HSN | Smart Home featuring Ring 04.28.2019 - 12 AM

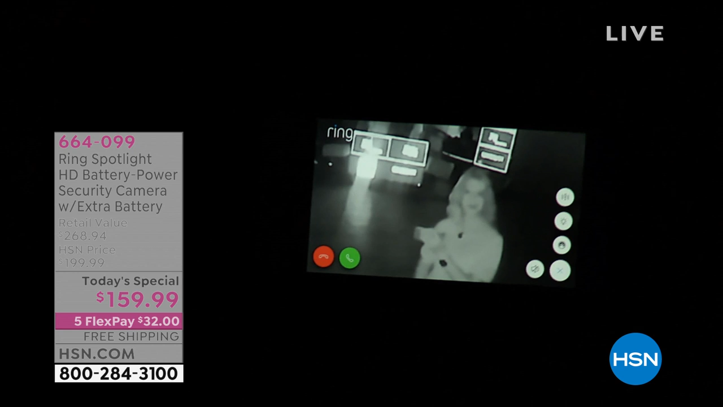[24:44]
I can pinch and zoom closer in. You can see me. Let me turn on that light, so I'll show you.
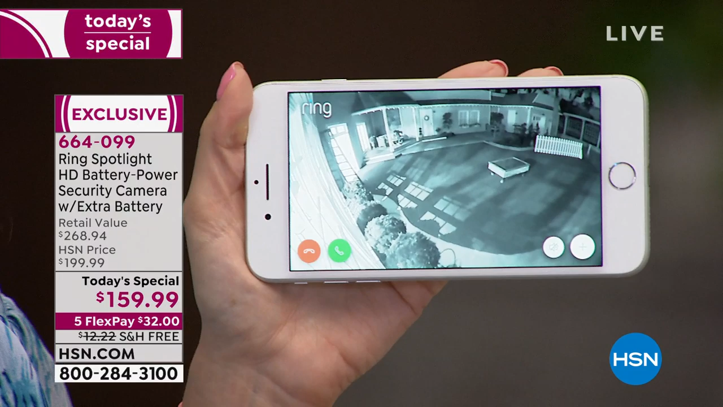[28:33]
So many of them don't have those smart notifications with those zones that you customize. Guess what we're looking at here. Do you have any idea what this is? Where is that? This is our sister network QVC. No. Yes, it is. Yep, it sure is. Let's go ahead and turn on the light up there. I hope it's okay. I'm going to go ahead and just do it. And let's see.
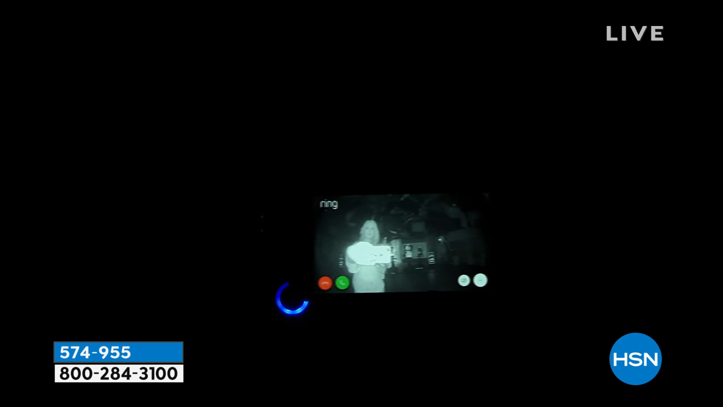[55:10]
This is version two. So it's 1080p high definition, crisp and clear.
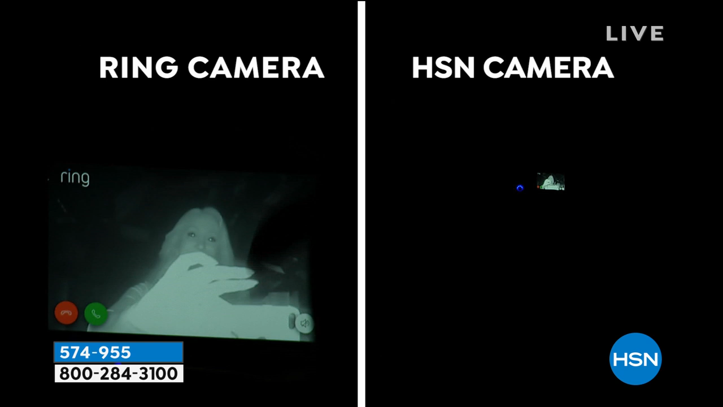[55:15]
Look at how dark it is in the studio. Those are multi hundred thousand dollar cameras and they can't pick up any light at all whatsoever.